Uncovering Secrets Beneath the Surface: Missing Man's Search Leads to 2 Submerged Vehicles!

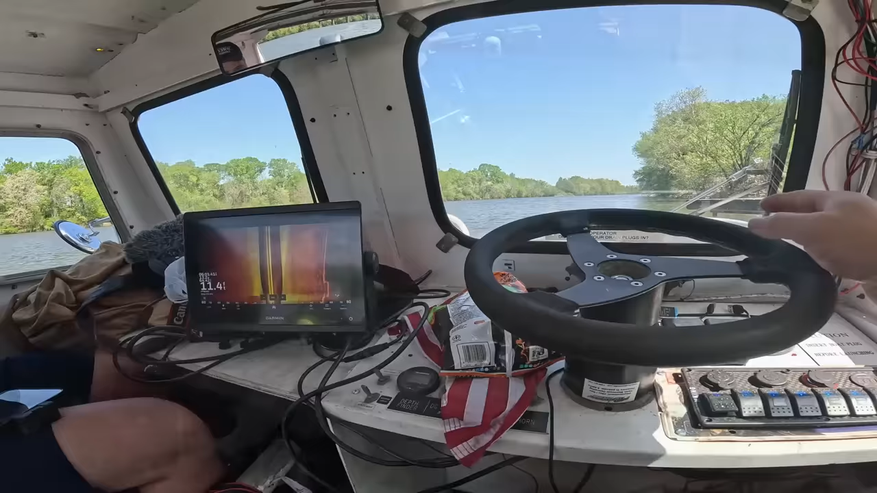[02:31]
All right. What are we looking at here? 11 feet is deep enough.
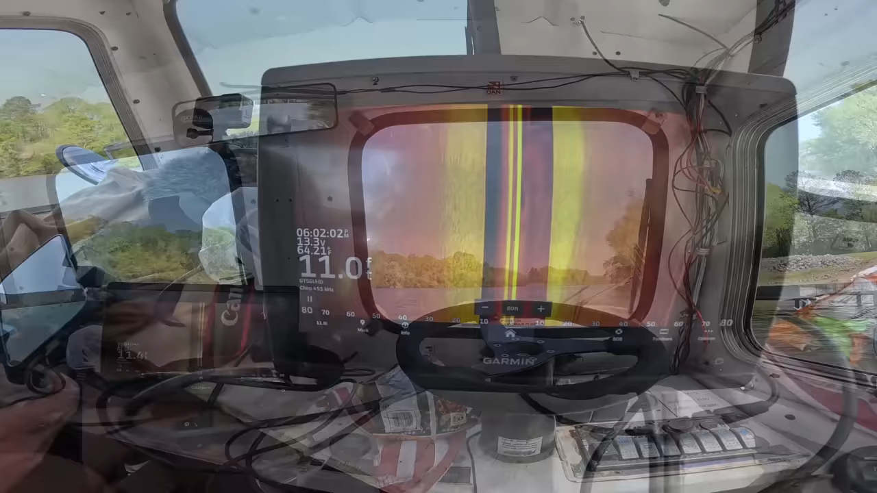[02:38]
Right off the bat, the really cool thing is it's very sandy bottom, not very rocky. You'll be able to see a vehicle easily.
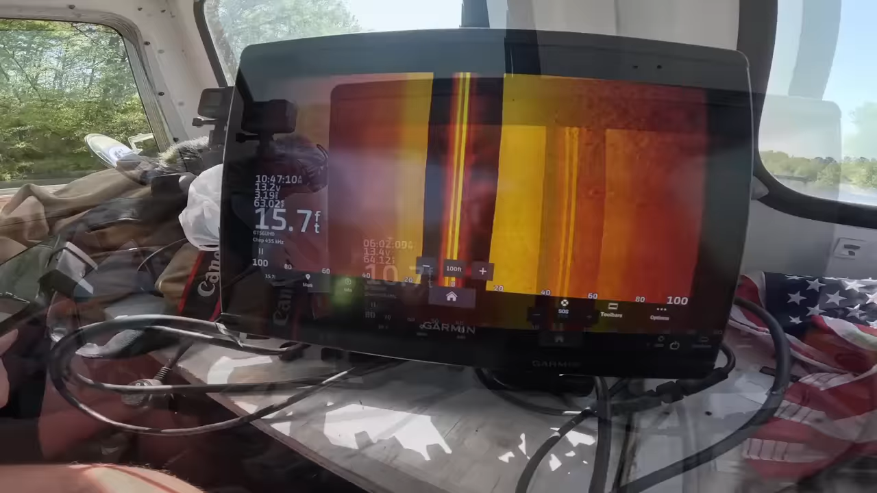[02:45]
I mean, you can see as plain as day, the bottom is like, oh, as I speak, there's something sitting right there.
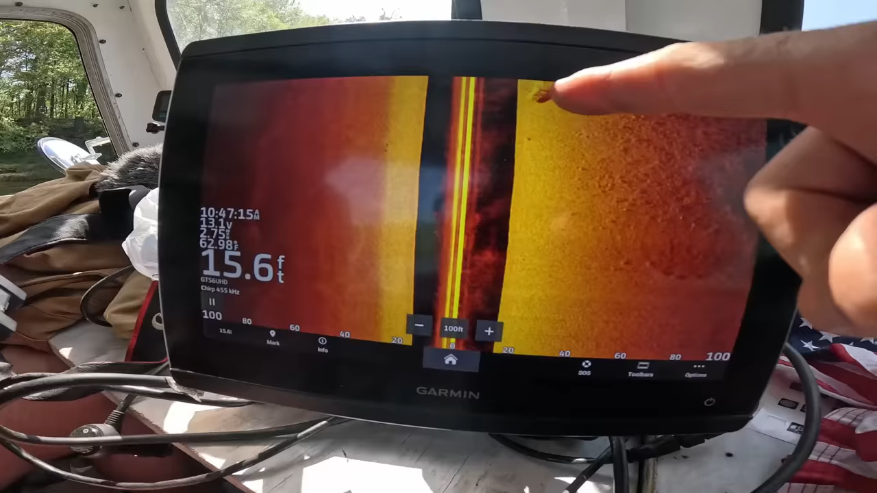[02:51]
On screen: depth 15.6 ft
Go back over that. Like, the whole thing is mud, and like, here's some gravel over here, but this is all just sand, but there is something.
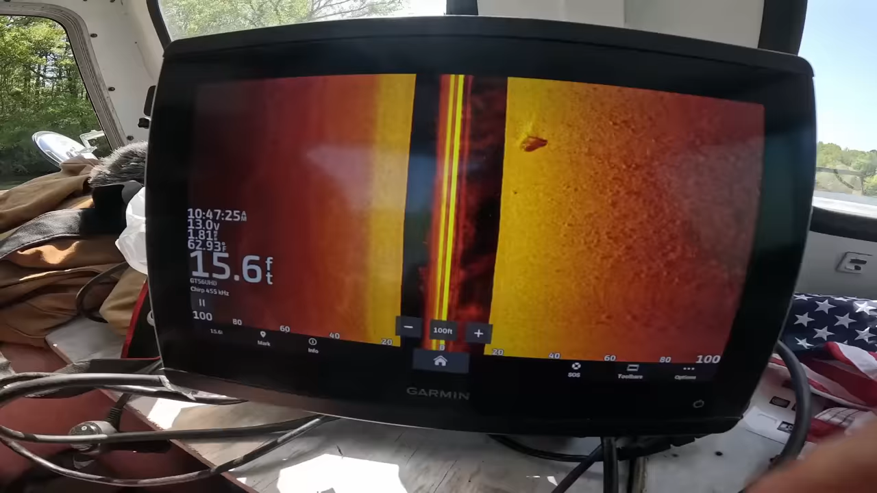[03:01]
On screen: depth 15.6 ft
There's something there. Let's go back and look at that. Let's go up.
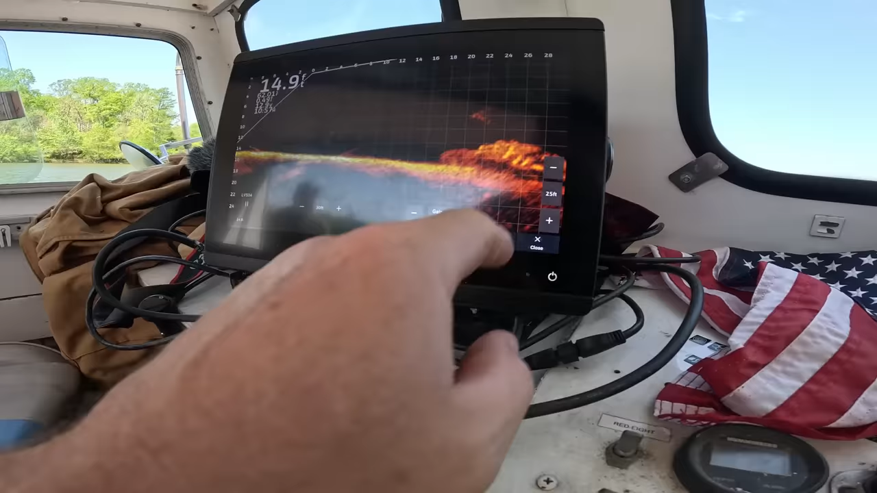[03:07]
Full screen.
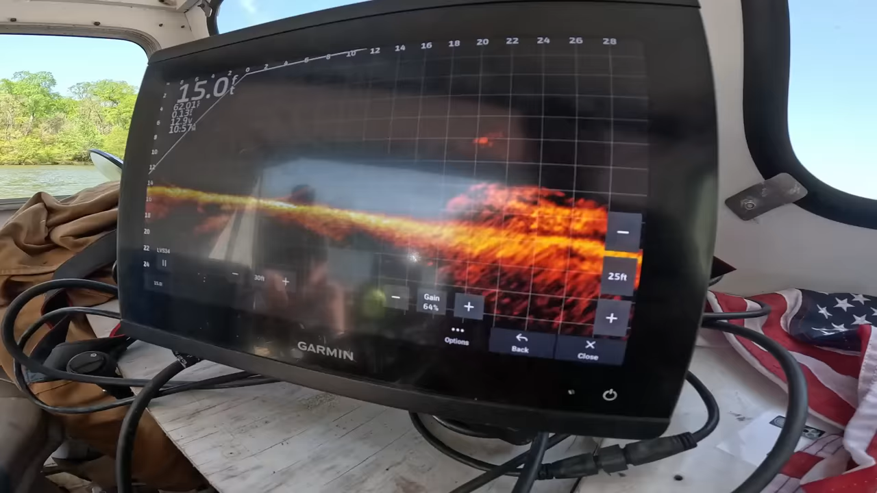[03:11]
That's definitely a hatchback. That right there, go back.
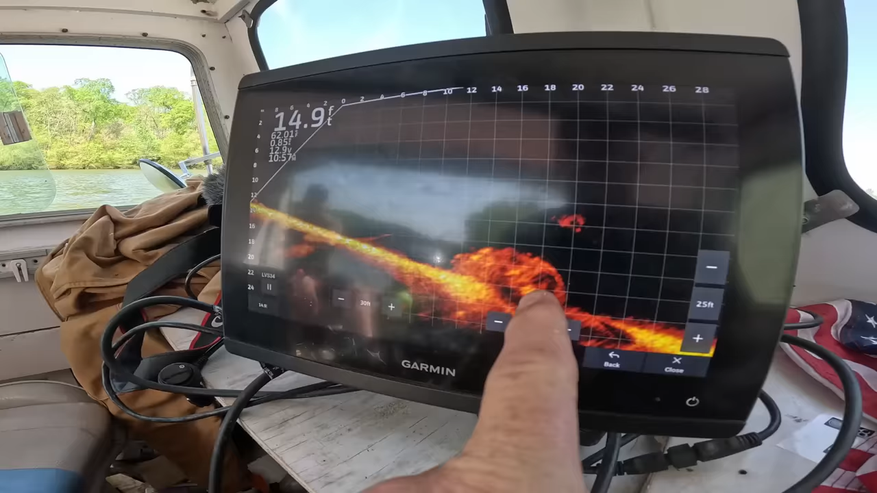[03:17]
Right there, that's the window to the hatch. Yeah, you could definitely...
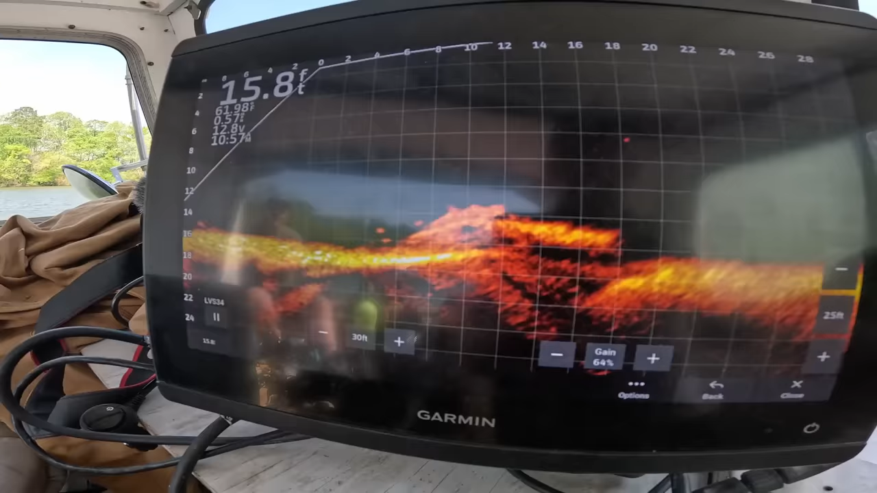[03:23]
On screen: depth 15.8 ft
I would put money on that one. That's some kind of hatch. Oh, yeah. Definitely a hatch. Station wagon hatchback. It's got a rear window.
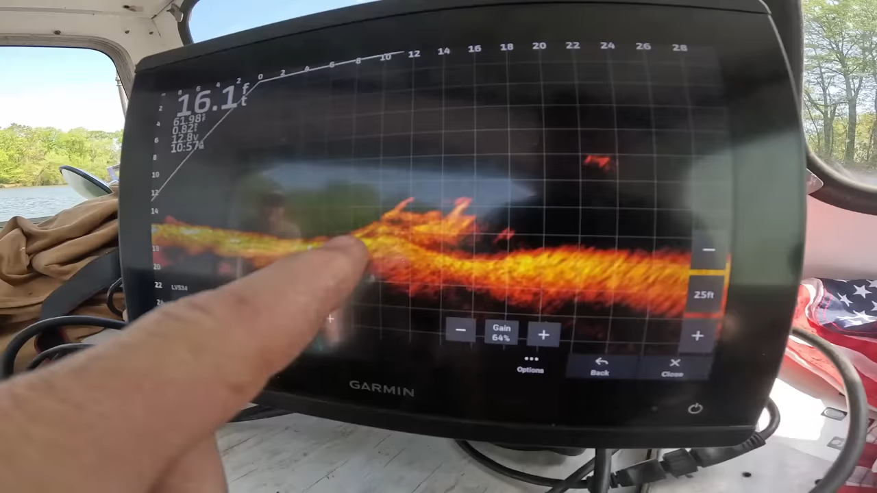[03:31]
That's definitely the rear end of it. That's 1,000% not a pickup truck. Maybe we could pull that one out. Maybe. The boat dock's in the way.
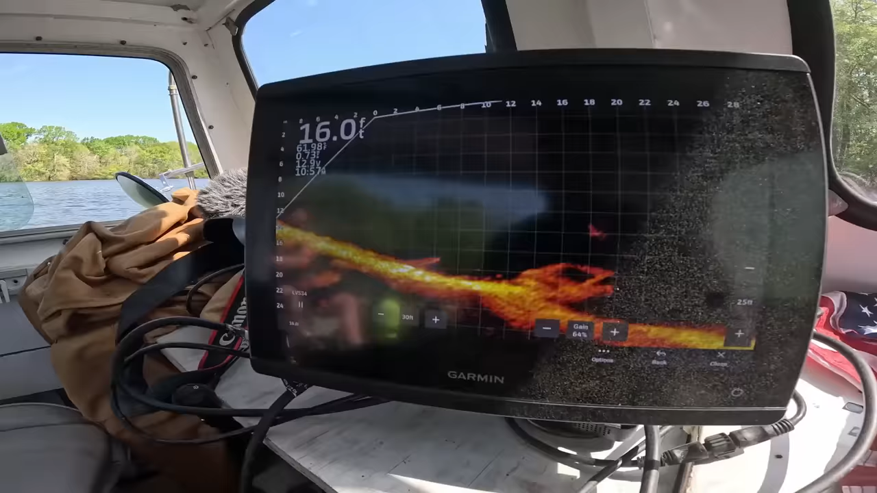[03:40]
Well, we have to park angle weird, but we have to pull it up like there. Yeah. All right.